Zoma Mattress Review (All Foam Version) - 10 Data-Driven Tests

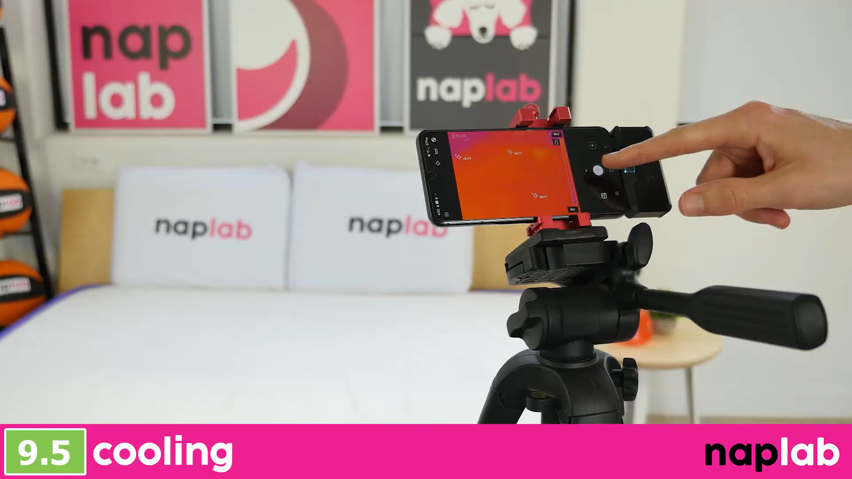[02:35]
First up, we have our cooling test. To measure cooling, we light on the mattress for 15 minutes, allowing it to absorb body heat.
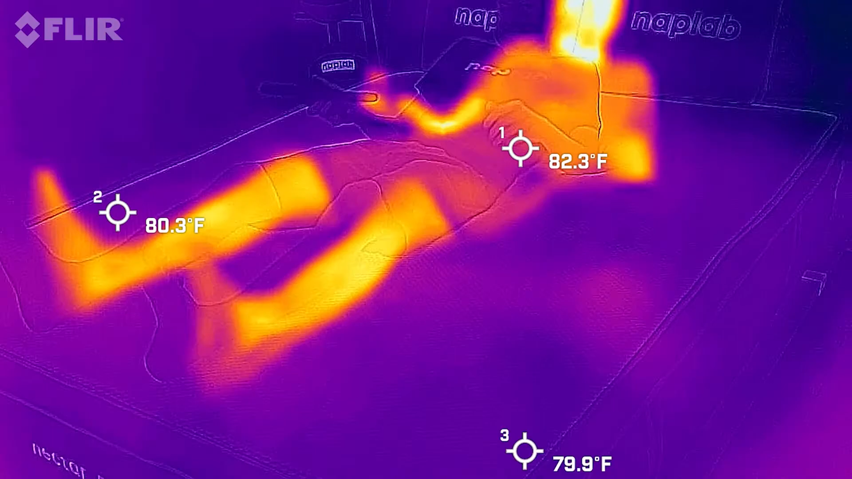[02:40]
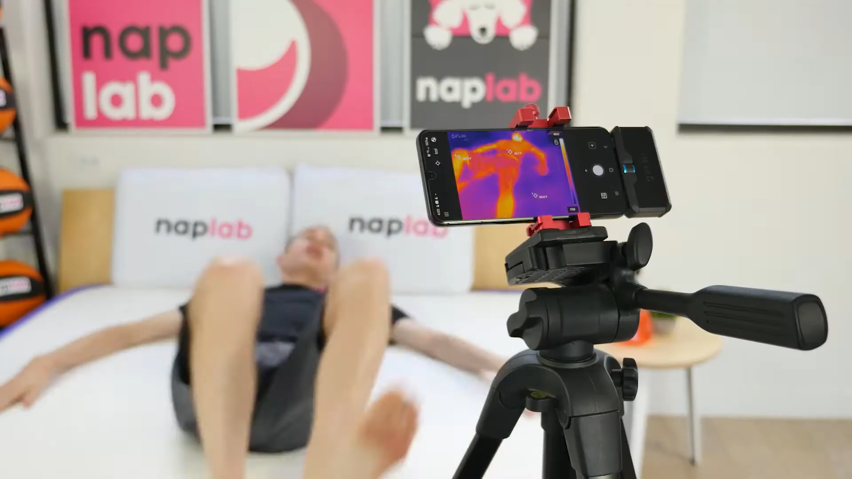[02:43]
Then we get off the mattress and take measurements of the surface level temperature. Cooling on the Zoma mattress was excellent.